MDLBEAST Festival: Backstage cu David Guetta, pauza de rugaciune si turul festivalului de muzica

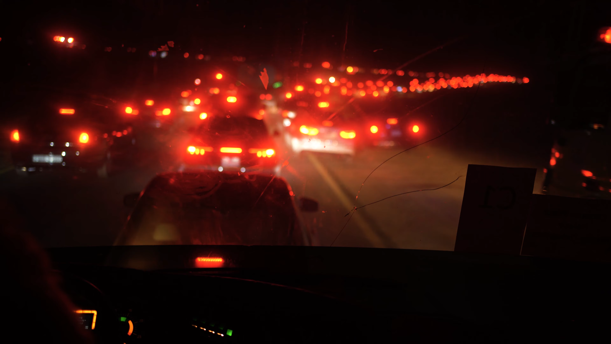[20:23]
am stat aproape 3 ore până am ajuns înapoi la hotel și într-adevăr traficul este o mică problemă, un lucru care mie nu mi-a plăcut aici.